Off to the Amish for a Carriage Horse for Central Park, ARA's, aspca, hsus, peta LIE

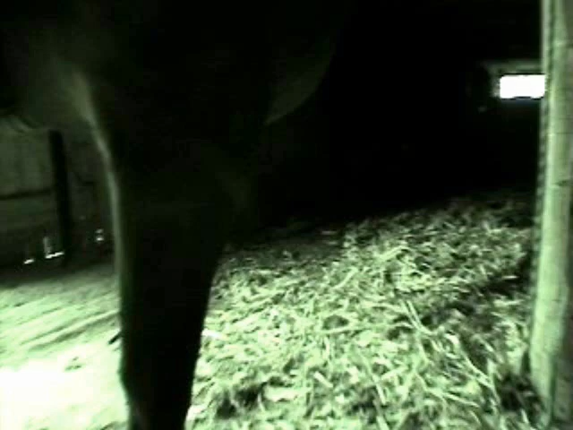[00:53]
If I was interested in this horse here, Norman, you'd put shoes on him for me, would you? Yeah, Aaron, I would. He's a wee bit long, is he?
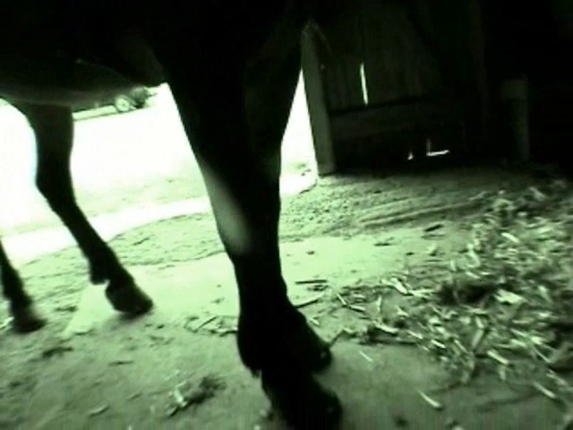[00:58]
Yeah, he has to be re-shot. I think that they definitely have the, they both have a sensible look about them, they're both sensible.
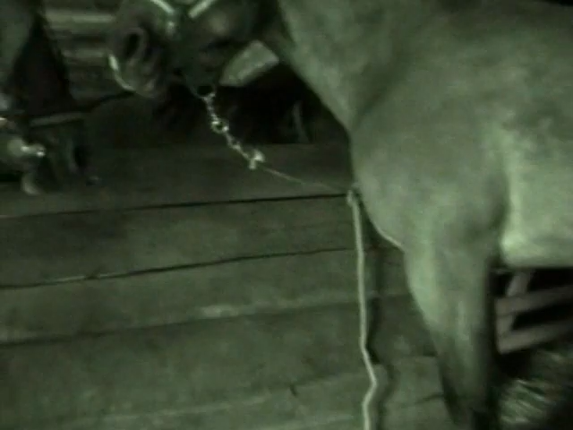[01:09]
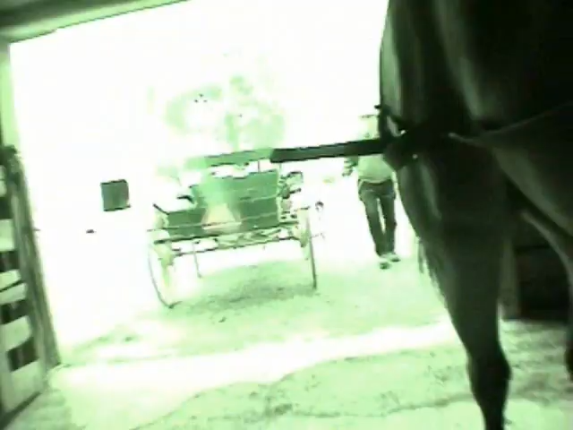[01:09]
Yeah, I picked his feet up before on this guy, and he just, they gave him real easy.